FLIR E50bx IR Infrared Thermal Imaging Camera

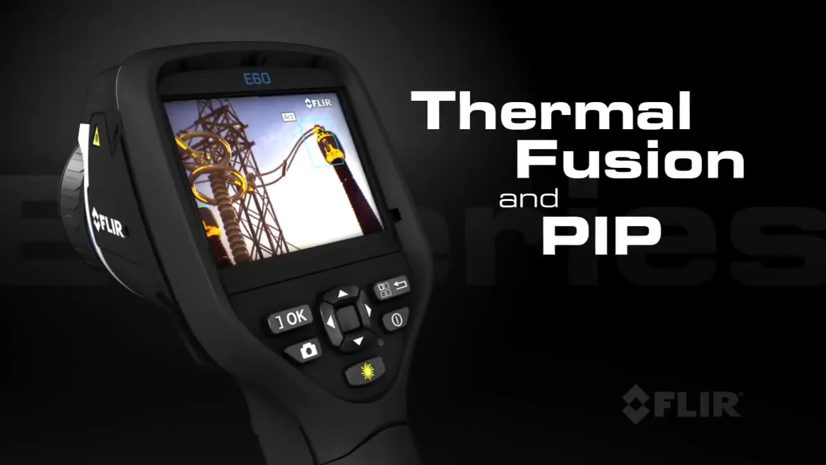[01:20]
Use FLIR's thermal fusion and picture-in-picture functions for more accurate reporting.